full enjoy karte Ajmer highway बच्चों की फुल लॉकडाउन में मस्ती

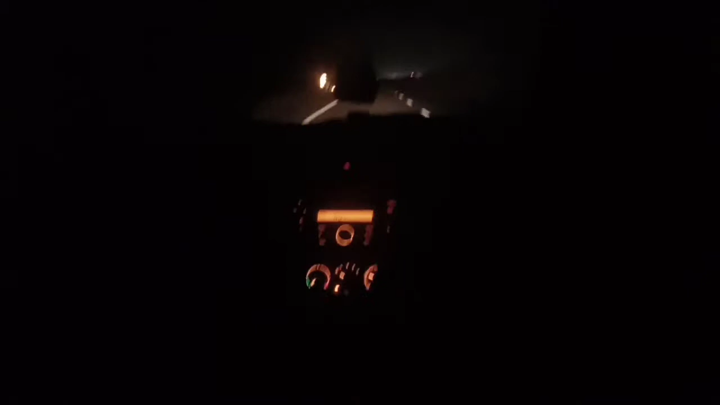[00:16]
बहार का नजारे कितना प्यारा लग रहा है ऐसे लग रहा है जैसे दिये जल
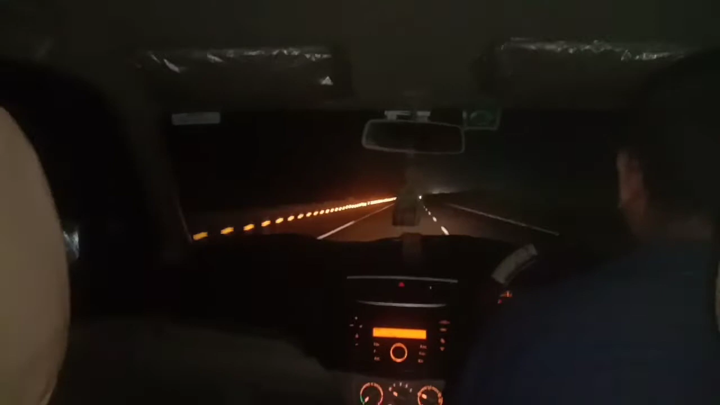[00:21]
रहे हो रेडियों से पहर का नजारे ब्लूट प्यांगते और भातीजा भावि की गोदी में
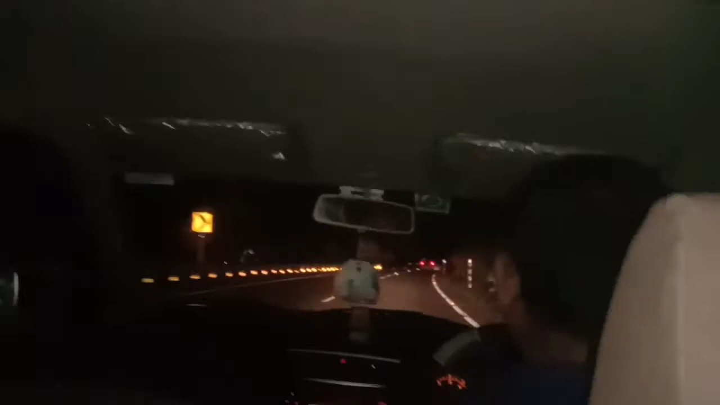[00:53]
रॉड़ वाली का रोशनी आ रही हो ना इस तरीके से दिये लग रहे थे रेडियम से यसा लग रहा था जैसा दिया जल रहा है सटक पर तो हम चल दिये हमारे सफ़र पर कि अभी आ